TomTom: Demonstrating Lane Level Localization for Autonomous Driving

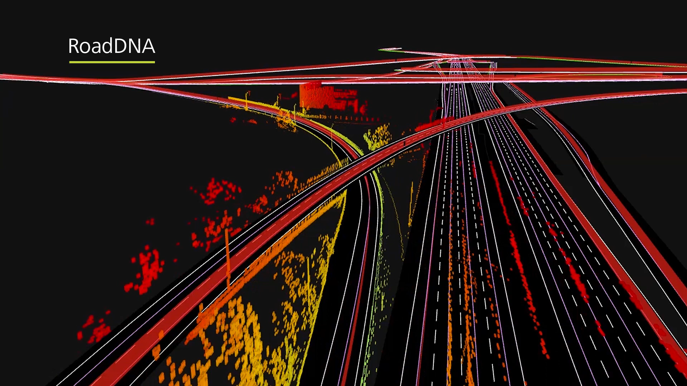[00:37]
Second, TomTom's Road DNA is a highly compressed LiDAR image that provides a lateral depth map along the roadway for all detectable objects.